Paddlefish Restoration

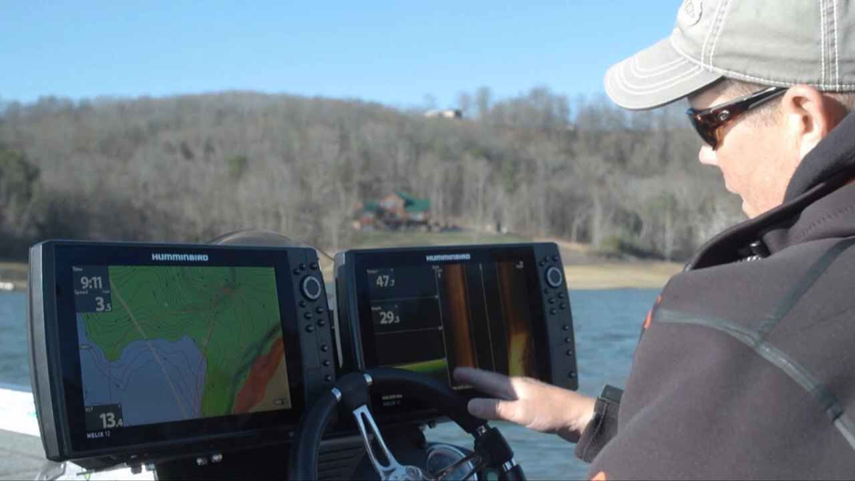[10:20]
And basically, I have three different transects and I'll start wherever I want to start recording data.